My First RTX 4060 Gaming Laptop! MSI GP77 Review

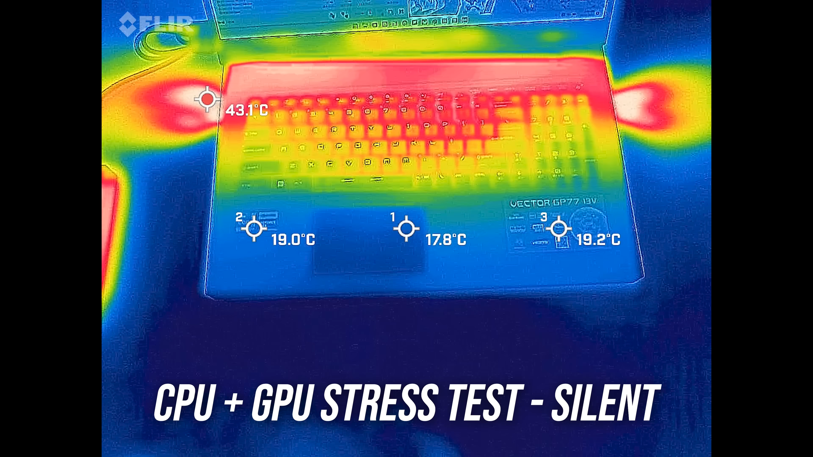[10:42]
It's warmer with the stress tests running, but not much.
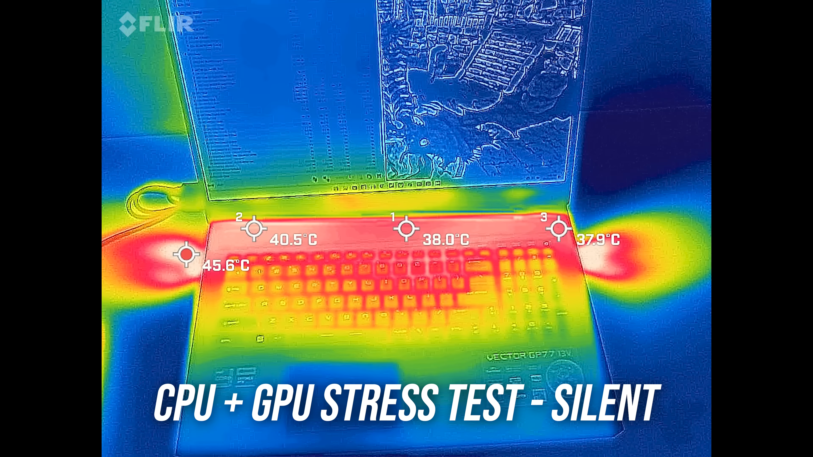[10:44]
Balanced mode was actually cooler despite it performing better, and extreme mode wasn't much different with the fan on auto.
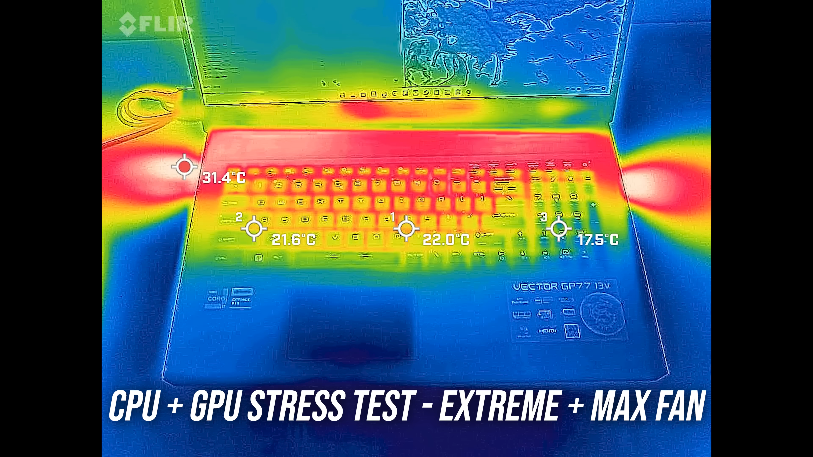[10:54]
Maxing out the fans is still cold, but again this is probably because many GPU workloads hit the voltage limit, preventing it getting too hot.